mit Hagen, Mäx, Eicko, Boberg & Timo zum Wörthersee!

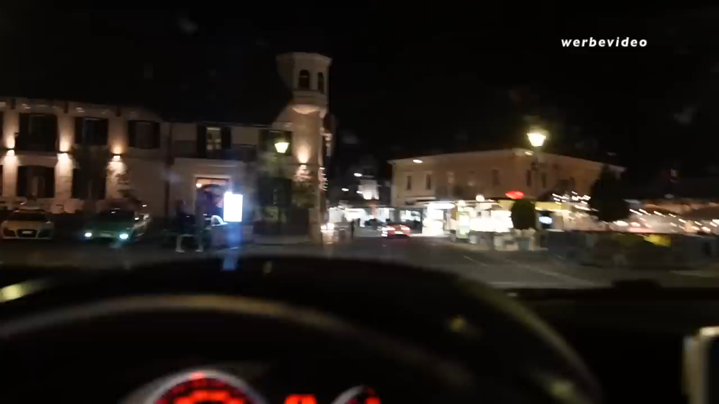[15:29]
Hier stehen schon manche Fahrzeuge hier, wie ihr sehen könnt, vor den Hotels.